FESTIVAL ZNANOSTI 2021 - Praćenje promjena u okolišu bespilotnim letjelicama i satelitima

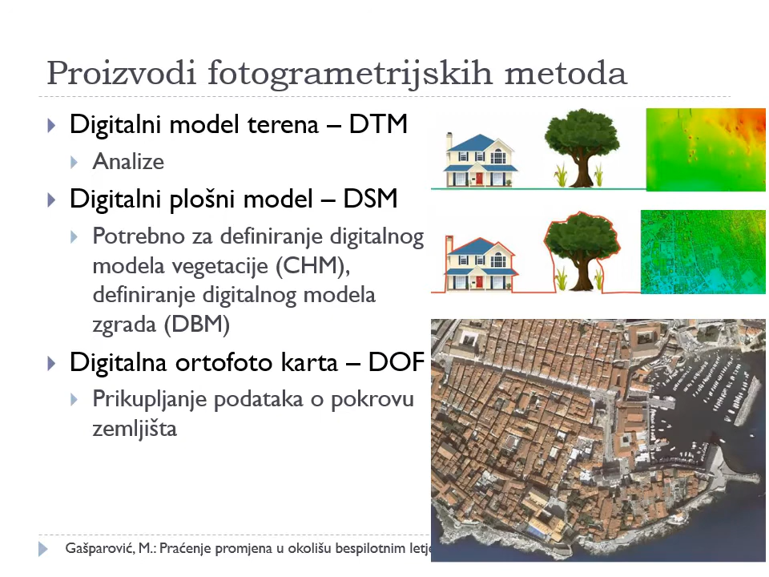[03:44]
I možda najpoznatiji, to je digitalna ortofotokarta. Evo ovdje imamo jedan isječak ortofota grada Dubrovnik.
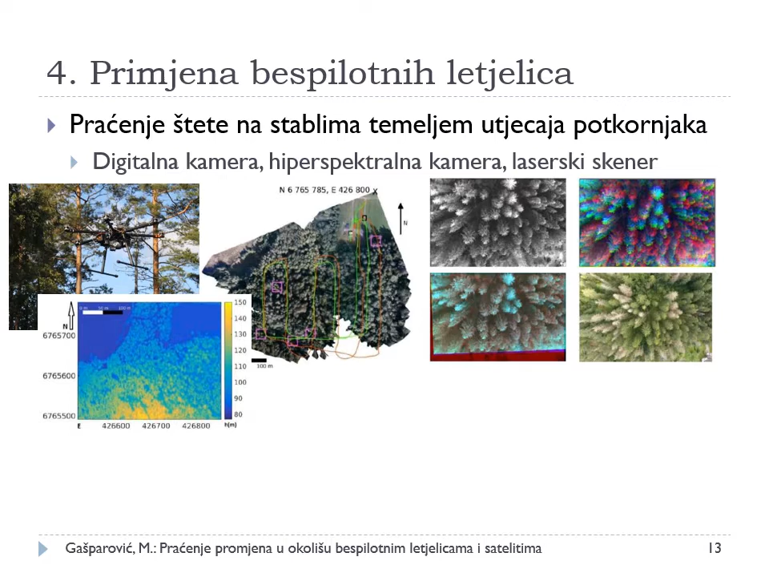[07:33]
Znači samim time bespilotne letjelice, kao takve, su platforma koja može nositi različite senzore na sebi i samim time snimati prostor.
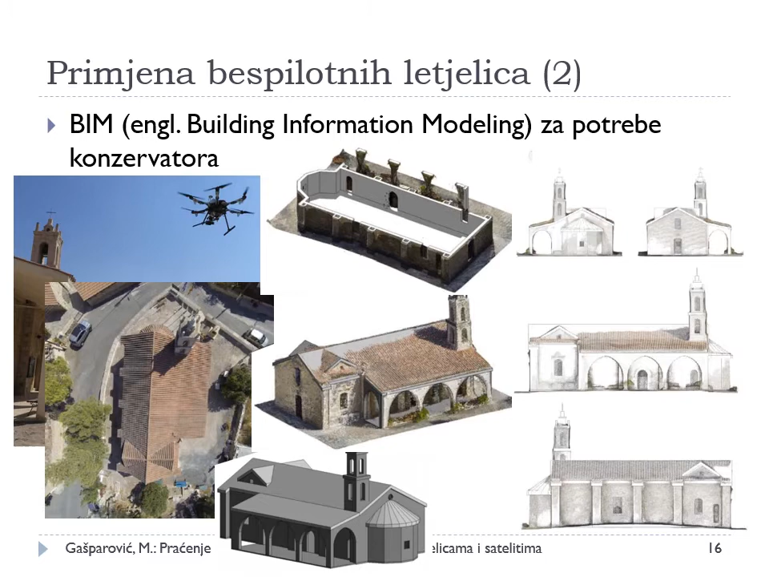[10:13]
na određenu u ovom slučaju, crku, ali i druge interesantne objekte na terenu. Bespilotne letjelice na Geodeckom fakultetu koristili smo i za detekciju i kartiranje šteta uslijed potresa.
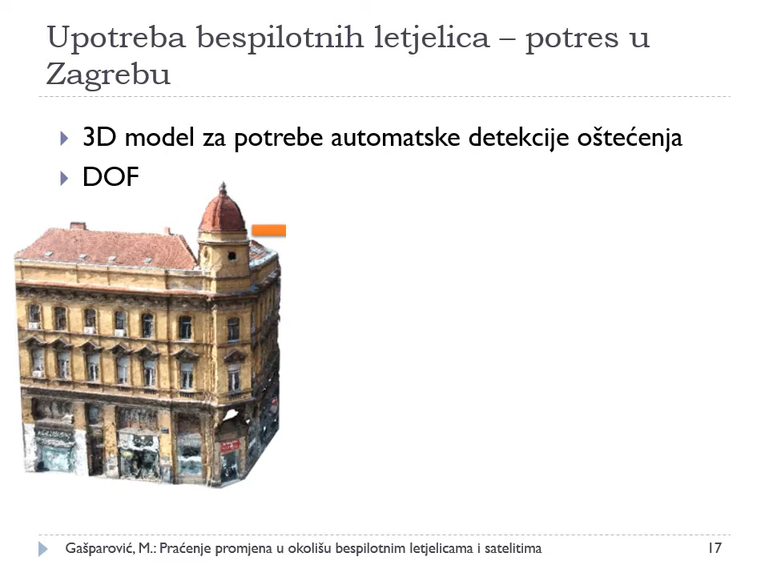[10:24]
U ovom slučaju imamo primjer u Zagrebu. Dakle, dalje se mogu razvijati metode za automatsku detekciju
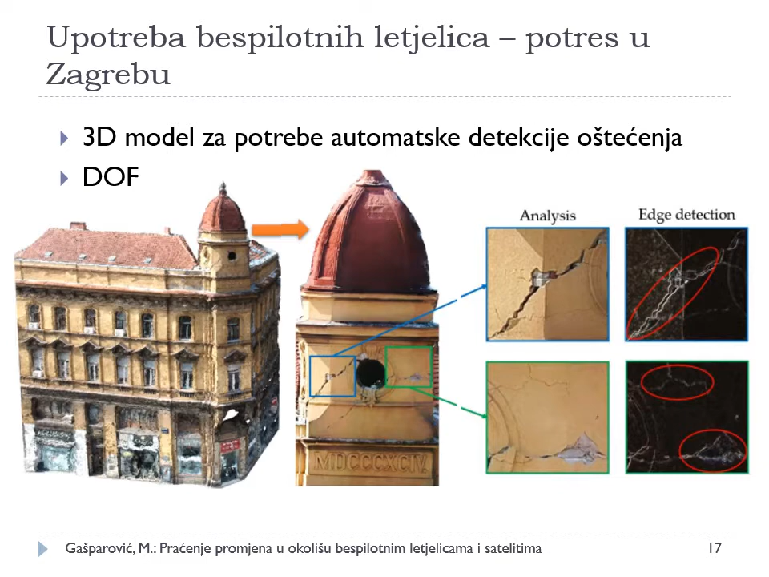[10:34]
puknuća zgrada i automatsko kartiranje u prostoru navedenih puknuća.
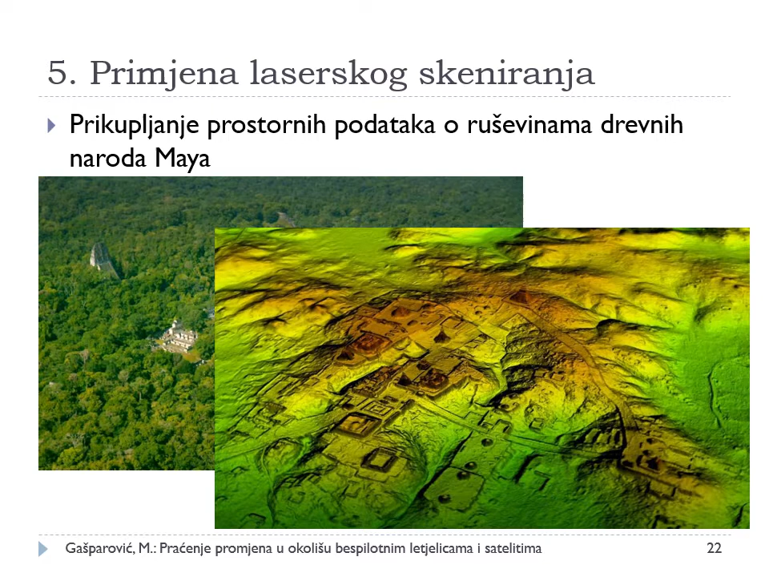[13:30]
Dakle, možemo reći da laserskim skeniranjem možemo vidjeti kroz krošinje. Također, jedan interesantan primjer, dakle, ovdje je satelitski snimak jednog područja u Poljskoj.
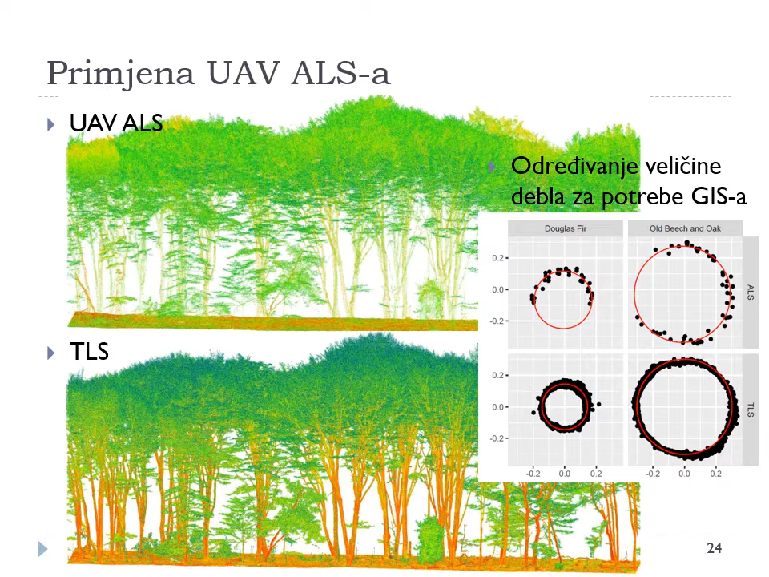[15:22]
Naravno, obavljena je izmjeraj terestičkim skeniranjem da bi se mogla ustvrditi točnost i upotrebljivost zračno-laserskog skeniranja sa bespilotne letilice. Daljinske istraživanja kao takva su znanosti,